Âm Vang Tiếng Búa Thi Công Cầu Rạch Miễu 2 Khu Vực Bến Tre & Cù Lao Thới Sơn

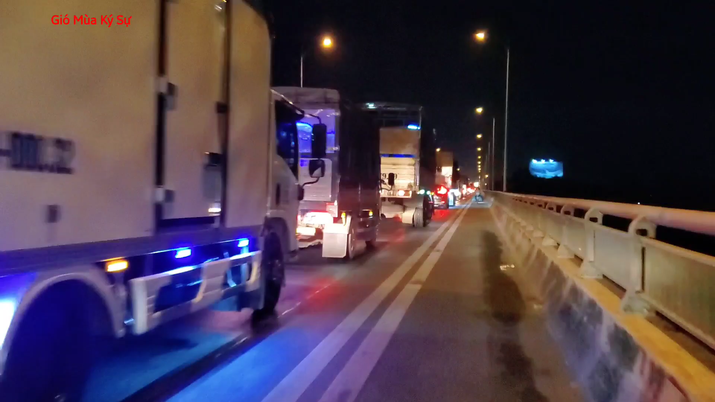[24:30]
Hiện tại trên đường về thì mình đang trên đường về trên bằng quốc lộ 60, trên đường quốc lộ 60 để mà về Mỹ Tho nè, trên cầu Gạch Miễu 1 nè. Đó, đây là cảnh thường thi kẹt xe. Hôm nay là ngày 18, hình như là hôm nay thứ sáu thì phải rồi. Hôm nay ngày 18 tháng 11 đó, tối nay kẹt xe, chiều tối này kẹt xe. Giờ này lúc đâu khoảng cỡ 18 giờ đó.
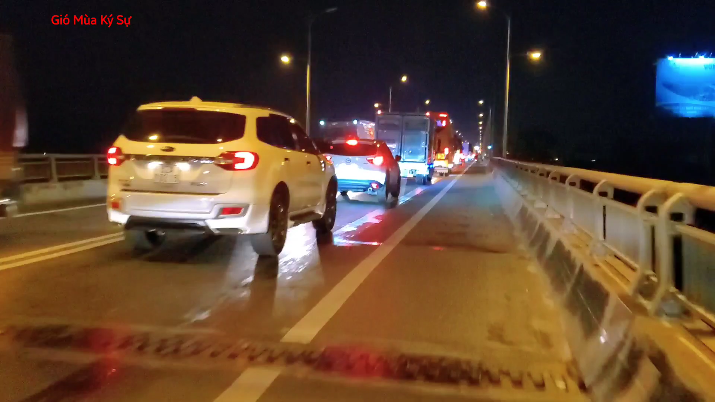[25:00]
Thì nói chung là cầu Gạch Miễu 1 á, kẹt xe là thường lệ.
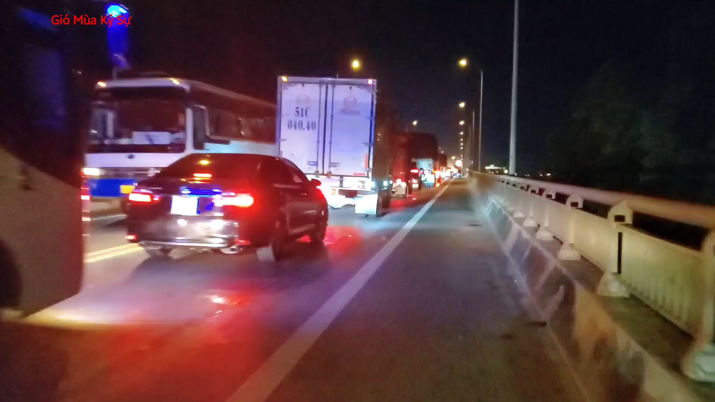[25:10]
Thường hay là kẹt xe vào những ngày thứ bảy chủ nhật, rồi những ngày lễ Tết vân vân đó. Bên cạnh đó thì còn kẹt vào những lúc như là xảy ra sự cố tai nạn trên đường, là bị ách tắc giao thông cũng gây kẹt nữa. Đó, rất là dễ kẹt xe trên cái cầu Gạch Miễu 1 này. Cầu Gạch Miễu 1 này thì cũng có hai cái cầu nè. Mình đang bên cầu phụ bên khu vực của Bến Tre, mình di chuyển qua cầu phụ này,
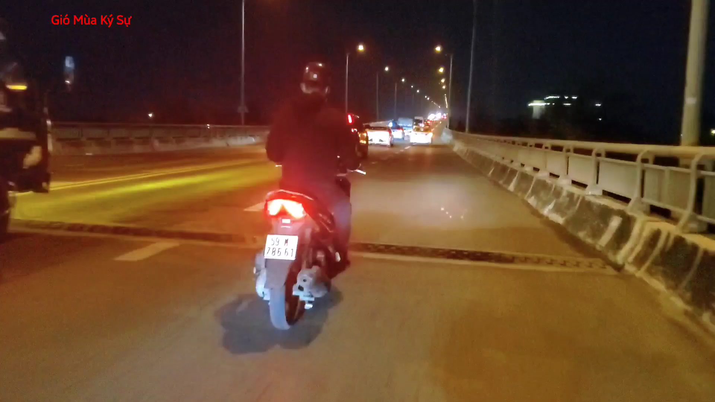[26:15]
Bây giờ thì mình bắt đầu mình lên cầu chính này nha các bạn. Đó, lên cầu chính thì có hai xây dựng hai trụ tháp để qua bên,
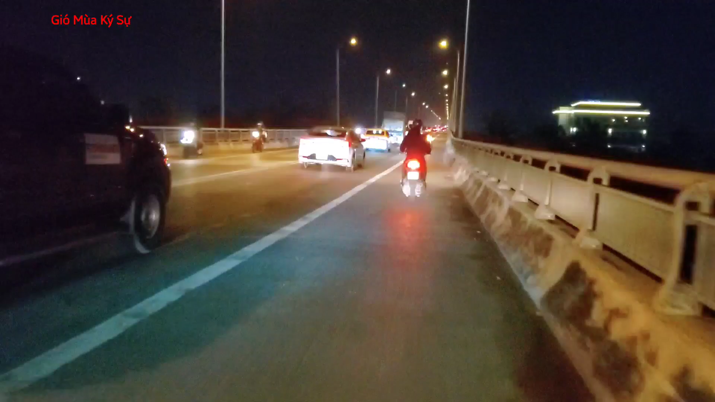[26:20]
từ bên mà cầu Huế Sơn chạy qua bên Mỹ Tho của tỉnh Tiền Giang. Thì cầu Huế Sơn và thành phố Mỹ Tho đều là khu vực của tỉnh Tiền Giang hết. Đó.
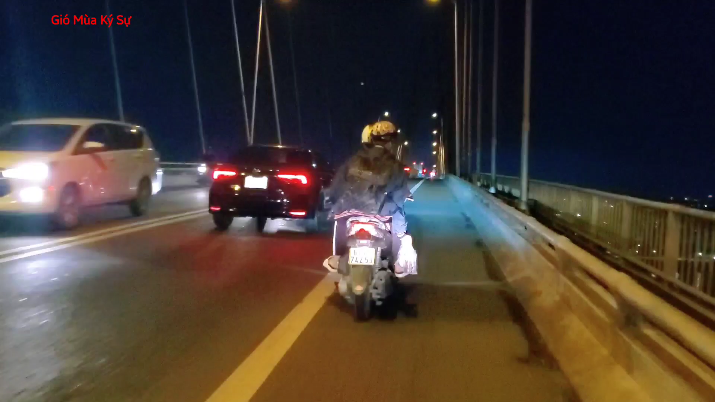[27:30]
Cầu Gạch Miễu Một là giống như là một cái tuyến đường bộ chính vậy đó, để qua địa phận được Bến Tre bắt buộc các bạn phải qua cầu Gạch Miễu Một này trên trục quốc lộ 60. Và các bạn mà bà con mà về
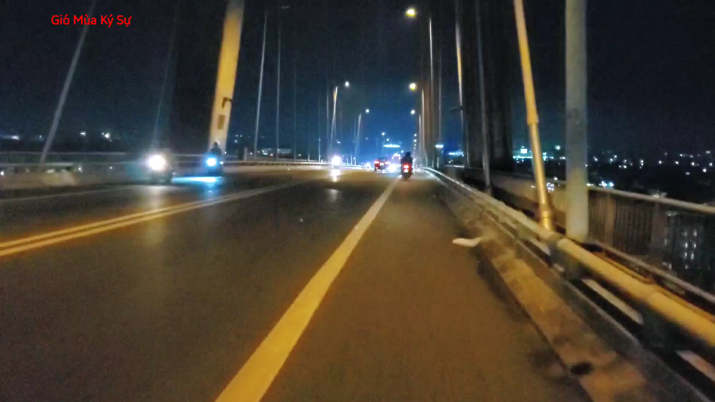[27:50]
Trà Vinh đó, Bến Tre về Bến Tre, về Trà Vinh, về Sóc Trăng, đa số nhiều người hay chọn bạn đi bằng đường quốc lộ 60 này, trên trục quốc lộ 60 này đó, qua cầu Gạch Miễu Một. Thì sắp tới khi mà xây dựng cầu Đại Ngãi á, thì sẽ kết nối các phương tiện từ Trà Vinh về Sóc Trăng hẳn luôn.
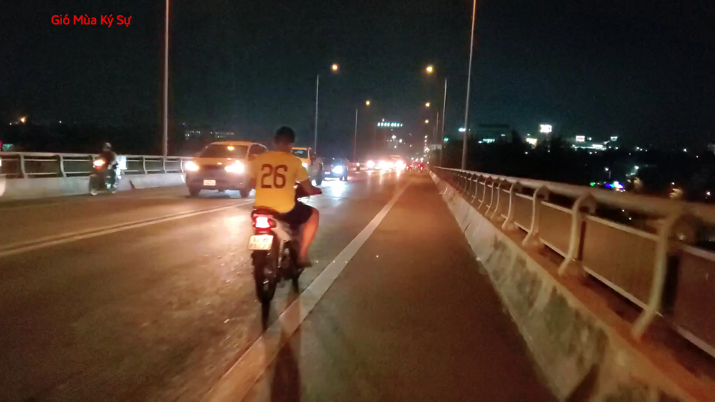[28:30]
Hiện tại sắp tới cũng đang trong quá trình xây dựng cầu Đại Ngãi. Và bây giờ hiện tại thì đang xây dựng cầu Gạch Miễu 2 để mà chia luồng bớt cái lưu lượng xe cho cầu Gạch Miễu 1 này. Ở cái video này thì mình có chia sẻ cho các bạn đó. Đó, bây giờ mình xuống hết cái phần mà cầu của Gạch Miễu 1 này nè, thì đáp xuống bên khu vực của thành phố Mỹ Tho, tỉnh Tiền Giang đó.